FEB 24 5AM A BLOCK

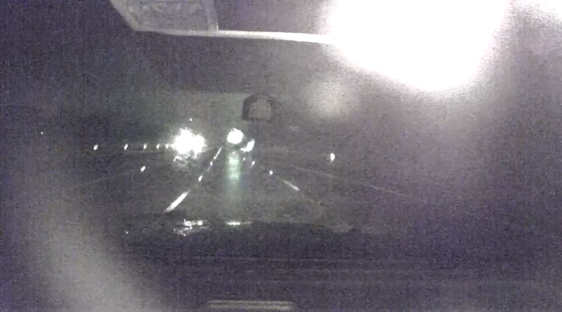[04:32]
Just rain right now coming through the Cameron Park area. And I do listen to our news stories that we do because what a great idea to throw a shovel in the back for as much as I go to this for as much as I go to the snow. I have never done that. Throw a shovel in. So yeah, roadways, uh, pretty daunting this morning as you start out. Just, uh, left Sacramento area a short time ago, and it is gusty. Uh, lots of ponding water on the roadways because the rain has been coming down so hard. Uh, yeah, it is just blustery conditions. Also, you know, those, uh, Caltrans will put out those big orange barrels when they're doing construction work.